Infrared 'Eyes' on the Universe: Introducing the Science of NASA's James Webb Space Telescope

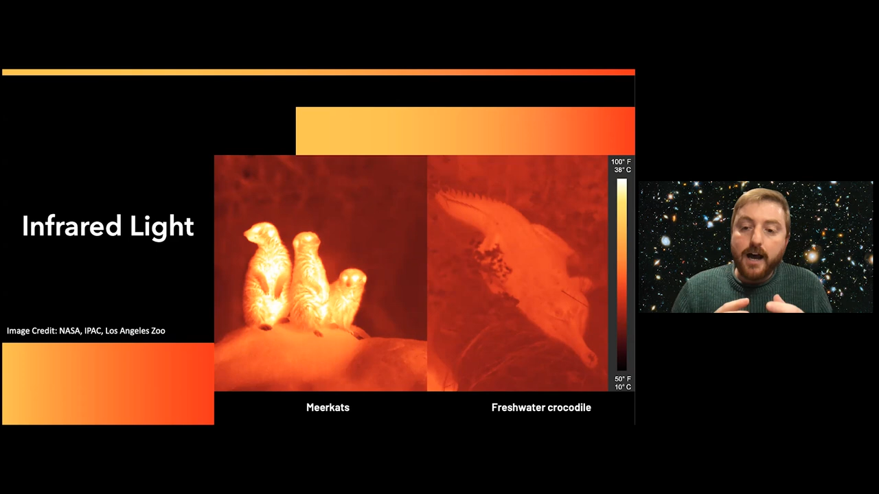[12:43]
So warmer objects glow brighter than cooler objects. So by taking a measure of the brightness in the infrared, we can indirectly measure the temperature of the cooler objects that peak in the infrared. Another key advantage of light along wavelengths like the infrared is that they can more easily travel through dense material.